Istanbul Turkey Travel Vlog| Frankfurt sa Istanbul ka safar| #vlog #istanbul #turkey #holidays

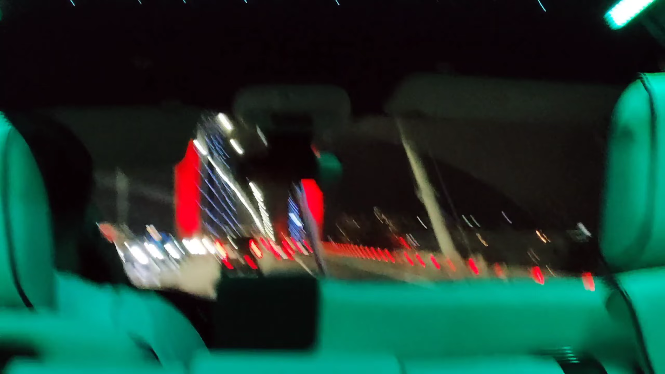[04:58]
لیف نیچے جو ہے وہ سمندر ہے اور اسی بریج کے ذریعے اب ہم جی اسٹمبول کے اندر جو ہے اینٹر ہو رہے ہیں اپنے ہوتل کے طرف جا رہی ہیں جی ہم اب